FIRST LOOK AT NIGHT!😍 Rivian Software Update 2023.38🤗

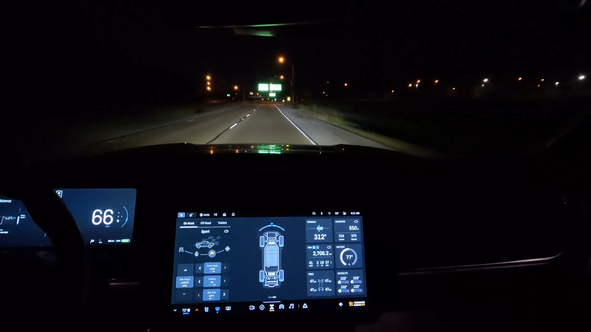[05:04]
And the temperature outside is 55 degrees. And it's about 4 11 a.m. Just turn my defrost on to get some of this. And you can definitely tell the ride difference in sport mode. It's a lot more stiff. And I have sport tires on here also. So you're going to get a rougher ride in sport mode.
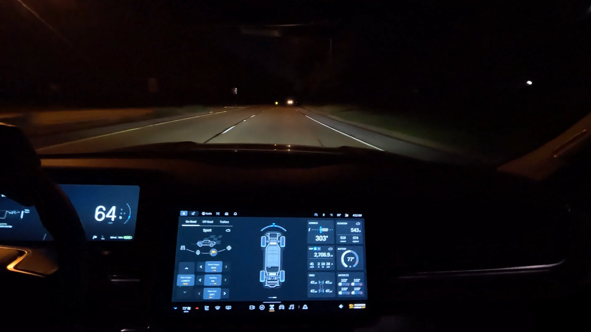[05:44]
Even though it's set to soft. This does I believe stiffens the suspension up. So there's less rolls around curves. I guess I'm walking. What the heck is that? Is that guy on the bike? Oh that guy. That is dangerous. No reflections at all. Very dangerous. Did not see that guy.
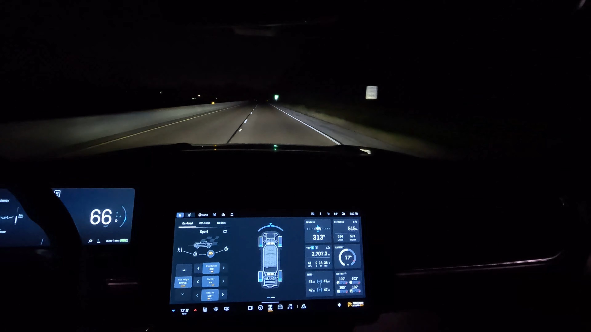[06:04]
I thought it was an animal in the street. You need some reflective gear on the riding on the highway like this. Very dangerous. Very very dangerous. And yeah I can't show off-road mode in this because I'm going too fast. But the only thing that really changes the pitch and the yaw.